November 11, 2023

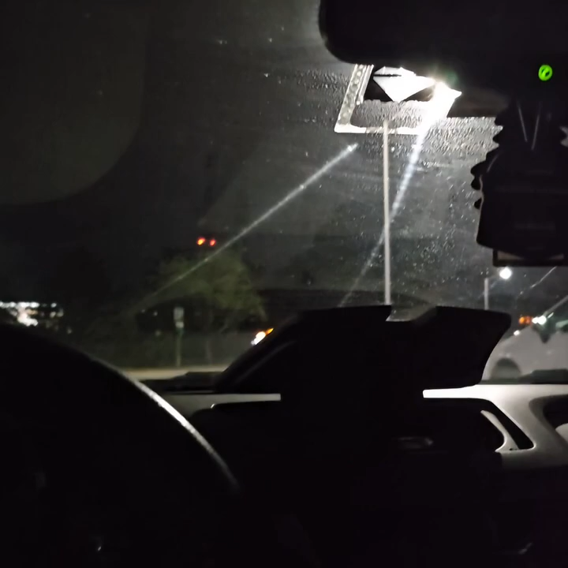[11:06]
Bueno, como que ya tengo aquí este puesto de luz, solo que no me pega tanto a mí en la cabeza.